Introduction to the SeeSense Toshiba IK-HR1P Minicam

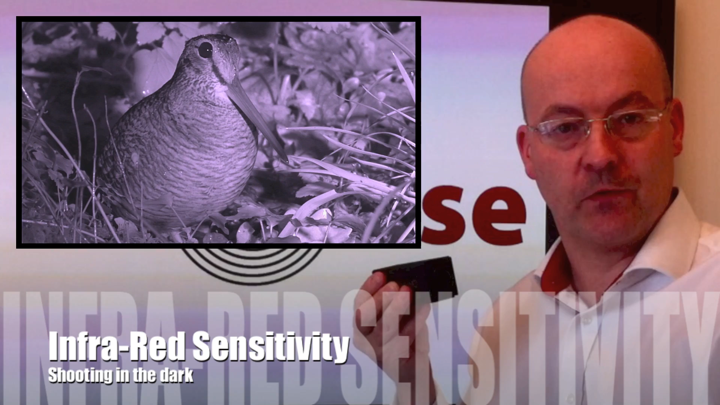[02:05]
One thing that we can do with this camera as well is that we can make it suitable for infrared sensitivity which means that you can film at night with this camera with special lights.